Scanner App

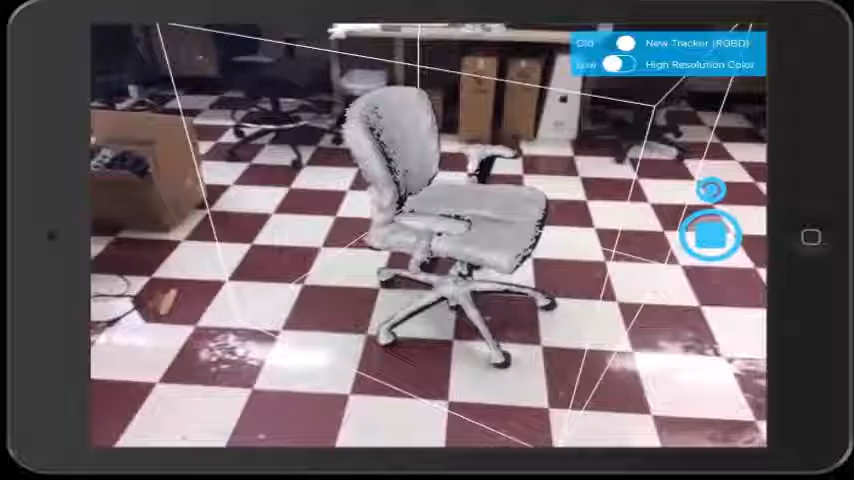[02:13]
Once the program stops adding surfaces to the object, go ahead and move the camera to a different angle. Be sure not to move it too quickly or the app will lose tracking on the cube.
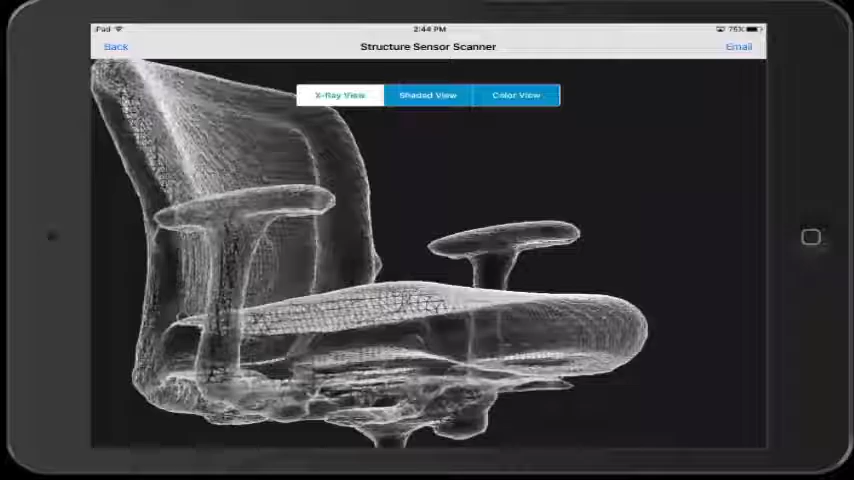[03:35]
This will show you the polygons that make up the object. This can be useful if you are an application developer.
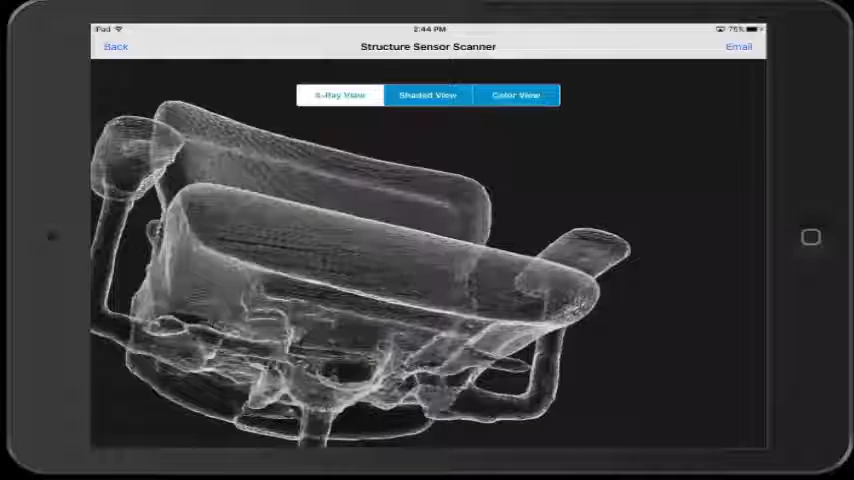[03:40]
The last view is called the color view.